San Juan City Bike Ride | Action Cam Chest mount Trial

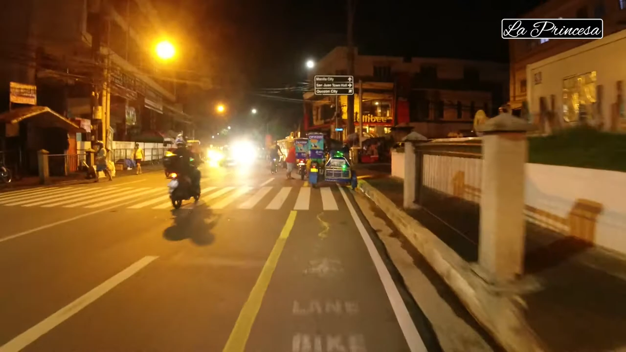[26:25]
Tapos, ito yung LTO sa kaliwa. LTO San Juan. Tapos ito yung Pure Gold Agora ng San Juan.
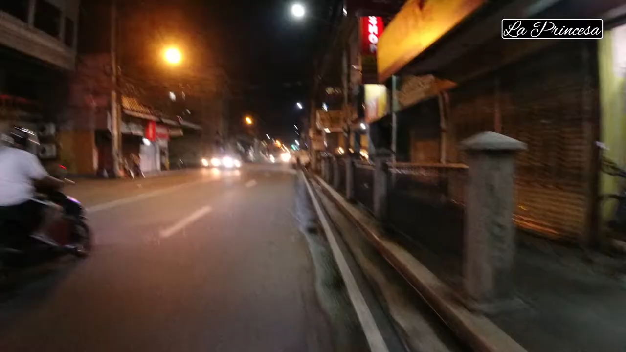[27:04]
Kung bakit walang bike lane dito, though San Juan pa rin siya.
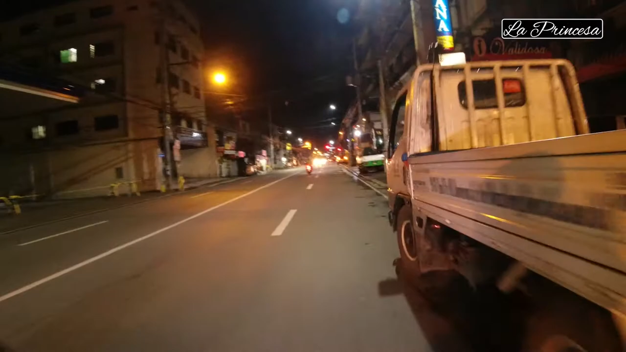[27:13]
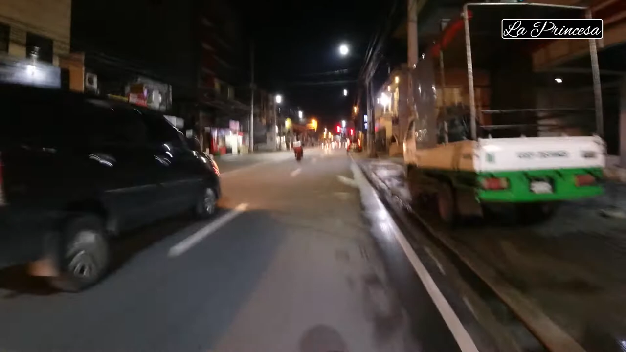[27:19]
Pero itong kung sa stoplight sa kanan, Araneta Ave na yan.
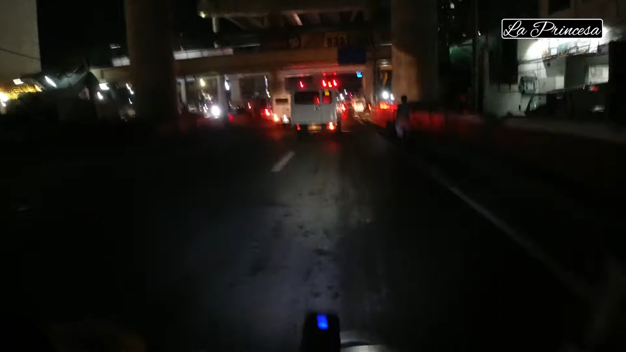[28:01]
Gilid na occupy ng mga sasakyan.